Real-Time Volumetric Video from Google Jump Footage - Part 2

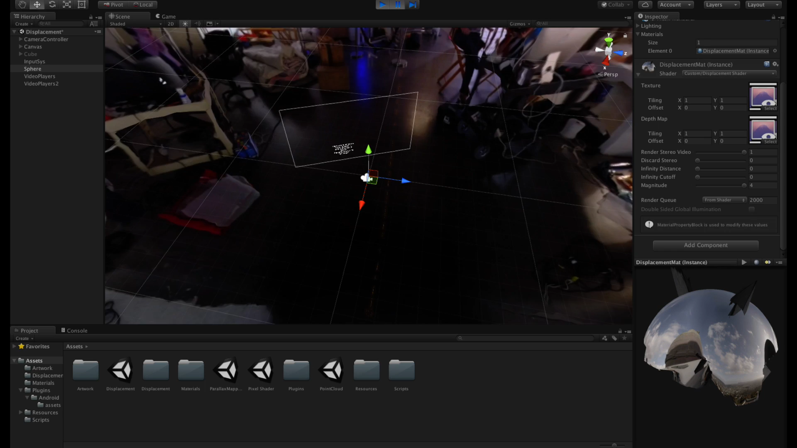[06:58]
And now you can see we have this and some things look pretty nice.